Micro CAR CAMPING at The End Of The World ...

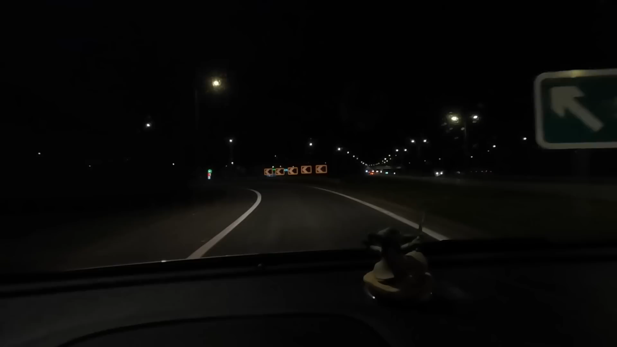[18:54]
Let's see if we can find a spot. Mate, check this service station out. It's so random. It's like so small. I've never ever stopped here.
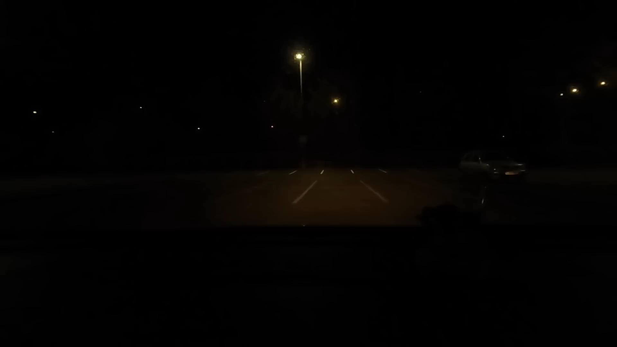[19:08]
I don't know where we are. Derby Southern on the bypass on the A50 or something.